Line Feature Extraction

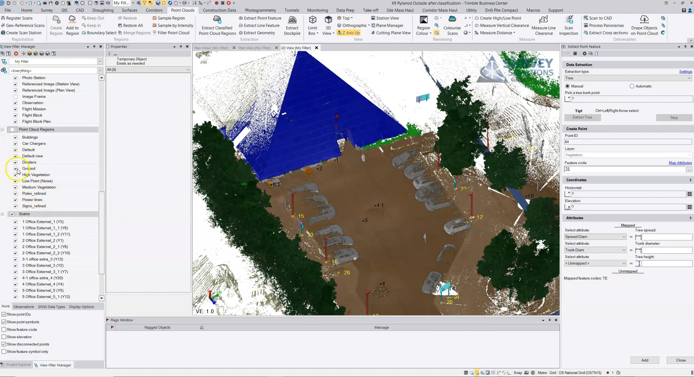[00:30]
just the ground and we'll actually look at the dividers.
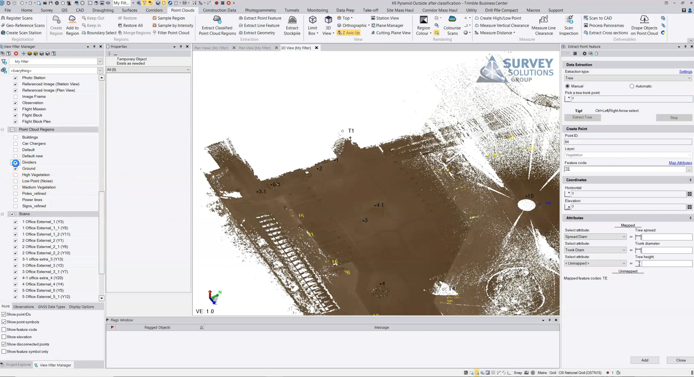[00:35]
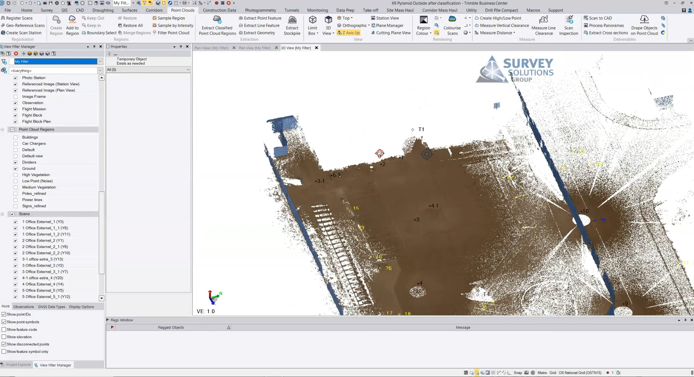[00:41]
So here I'm just going to use a very simple extraction technique for extracting the fence here and
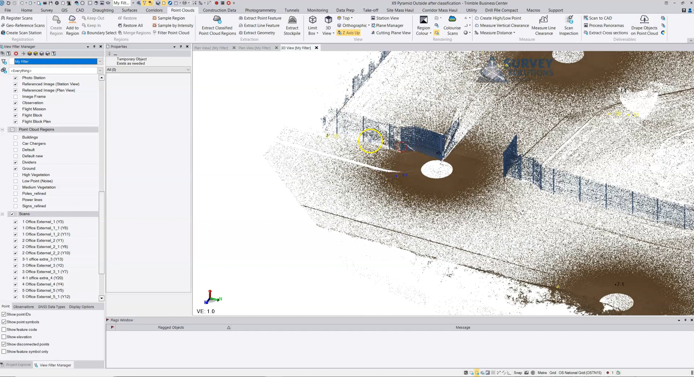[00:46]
a very typical approach for taking for the fence.
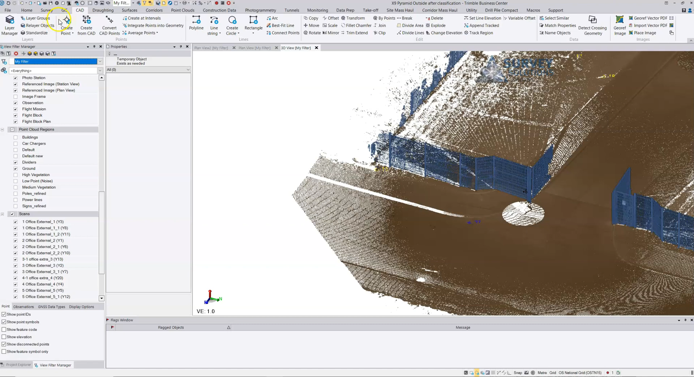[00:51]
So we're just going to go into CAD and I'm going to choose to create a point and I'm going to start with the point ID, start point number 100, this is the first one that we've actually done. I'm going to choose the feature codes,
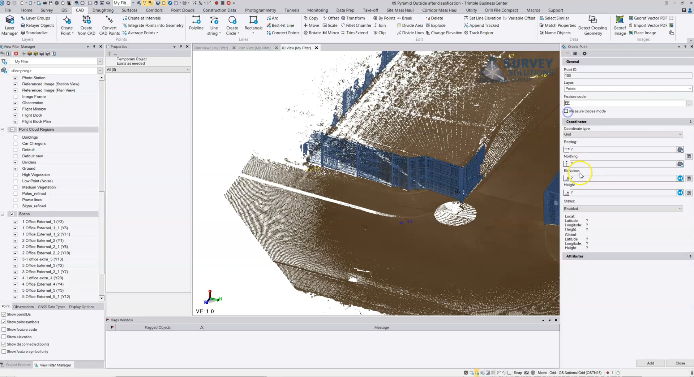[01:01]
I'll turn off this and start with the fence in the corner and I can just select the point on the fence and what I can do here is you'll notice that it allows me to select the height manually and this is so useful because generally we want the fence down at ground level. So we can select the fence up high where we can see it clearly and
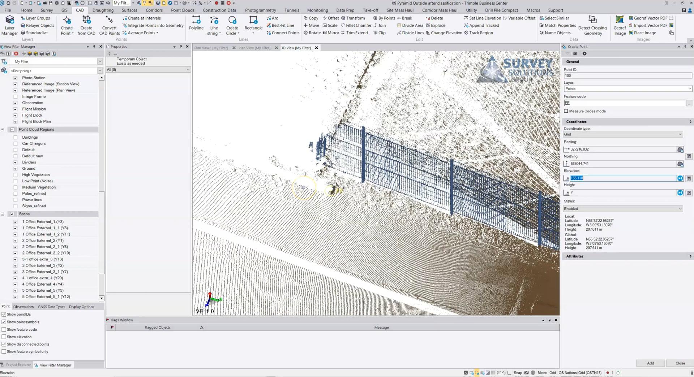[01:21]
then we can select the point down at ground level and then we can basically just carry
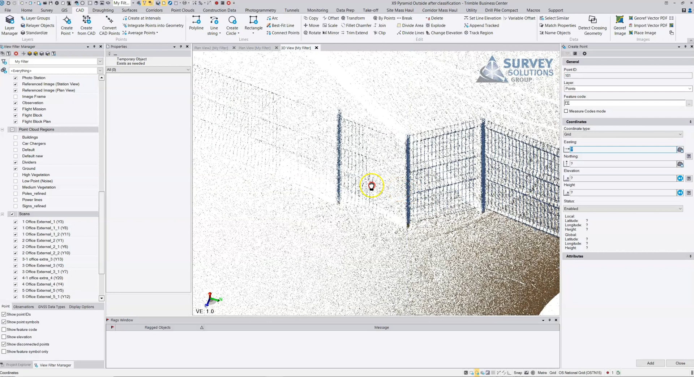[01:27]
on and we can do exactly the same here and say yep this is where we want the fence extracted,
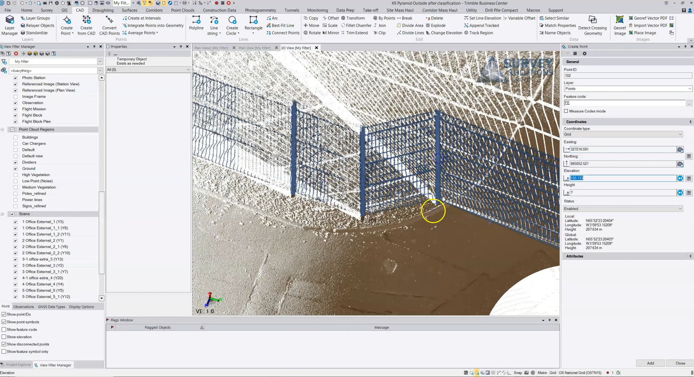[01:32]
this point here, ground at ground level and then the last point in the fence is this point at
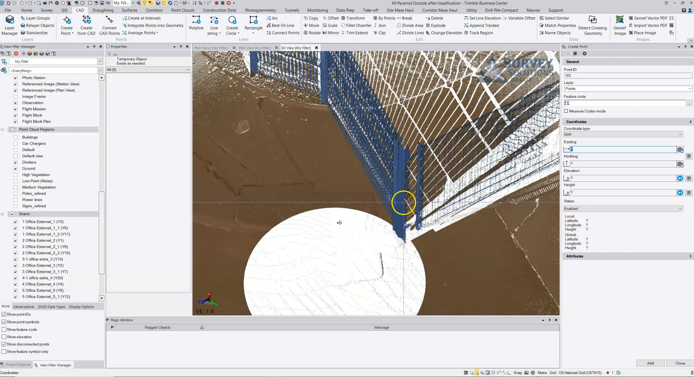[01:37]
the edge here but that's down at the ground level here and then if I just hit
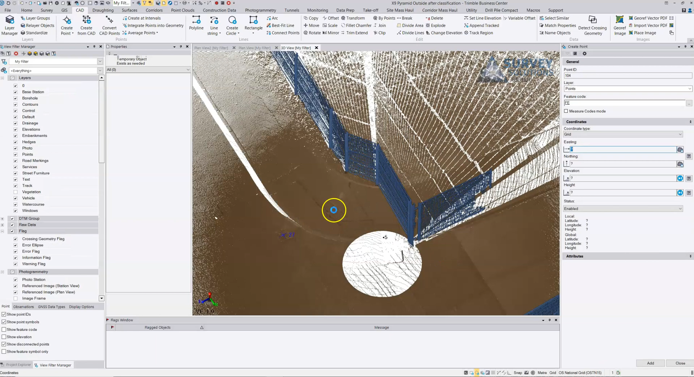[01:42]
that option we've extracted our fence and we can carry on,
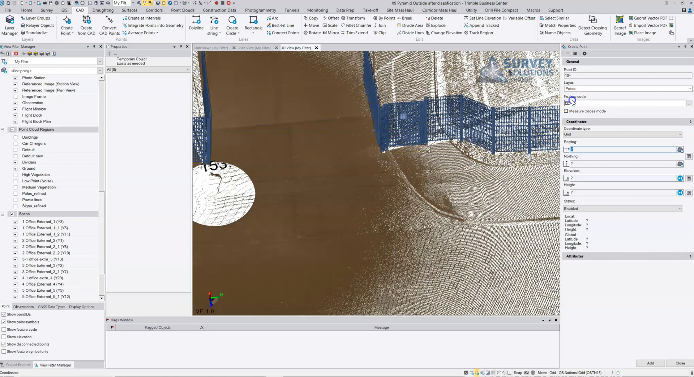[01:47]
update our feature code and we can carry on
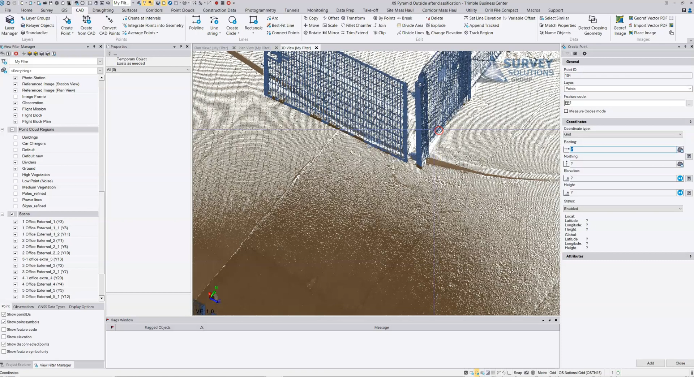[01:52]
extracting the fence on the other side so we can just choose okay that's the first point, that's the ground point,
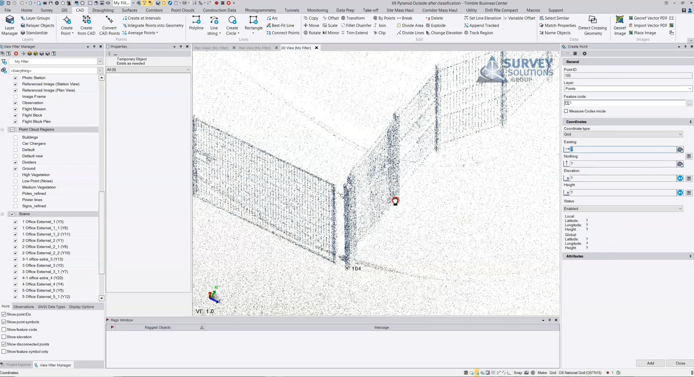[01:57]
that's that point here,
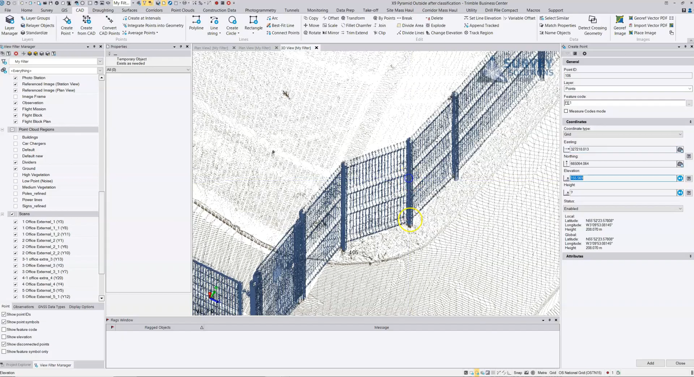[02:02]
that's that point here and once again I'll just turn off the ground,